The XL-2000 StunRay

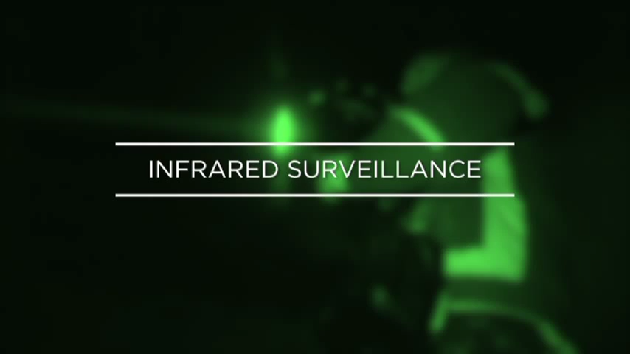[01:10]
The infrared surveillance setting provides a tightly focused beam of incoherent, near-infrared light, which greatly enhances the capability of night vision equipment.
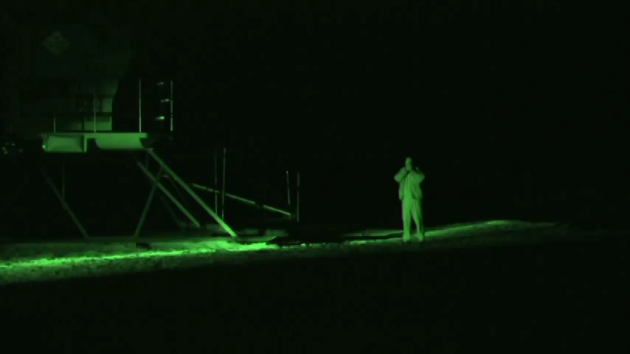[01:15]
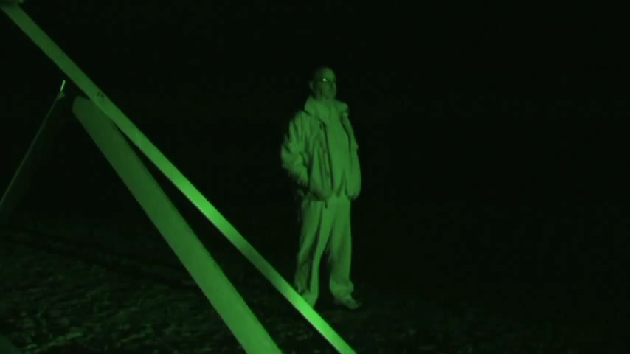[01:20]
The Stunray's infrared light is only visible to those using night vision equipment.